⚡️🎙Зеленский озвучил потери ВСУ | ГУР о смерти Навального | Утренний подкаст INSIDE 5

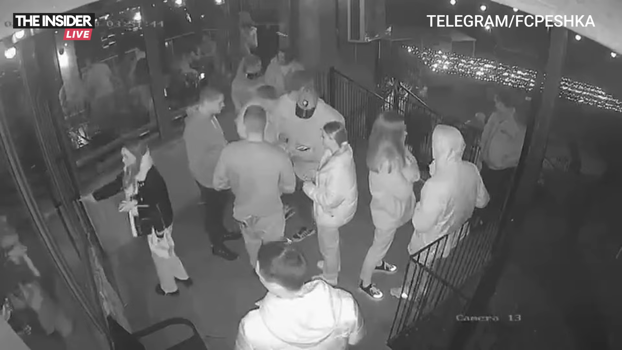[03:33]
Нападение совершили военные из добровольческой бригады «Медведи». Видео с камер наблюдения появилось в соцсетях. На записи видно, как люди в военной форме оскорбляют гражданских,
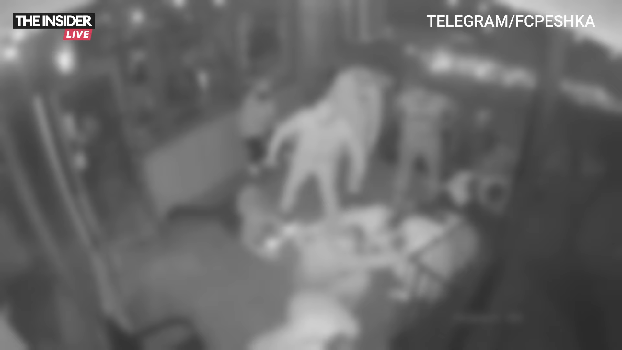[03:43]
избивают их дубинками и стреляют в воздух. По словам очевидцев, причиной ЧП стал конфликт посетителей кафе с двумя военными, которые вызвали подкрепление. Пострадавшим оказали медпомощь. Большинству из них госпитализация не понадобилась.
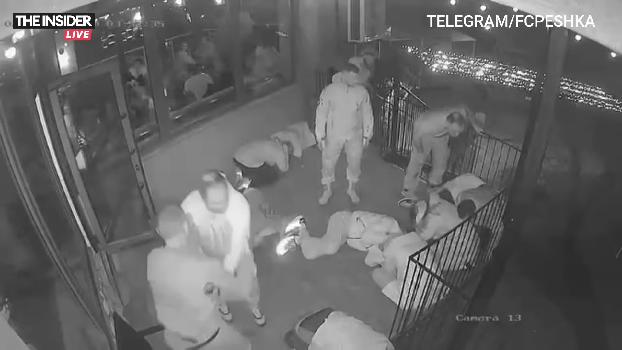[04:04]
Затканалы сообщают, что нападавшие установлены, а силовики уже возбудили уголовное дело.